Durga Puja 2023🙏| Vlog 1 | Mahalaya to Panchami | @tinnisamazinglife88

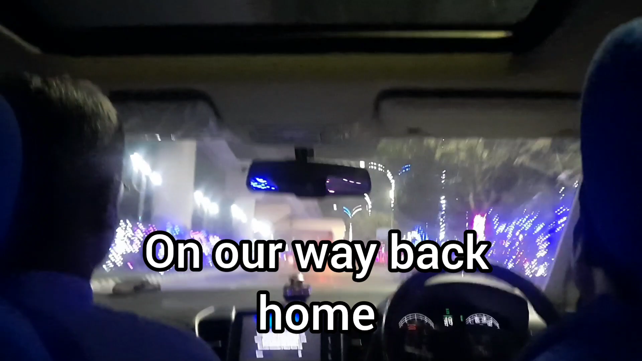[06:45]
At about 3am, now we are on our way back home.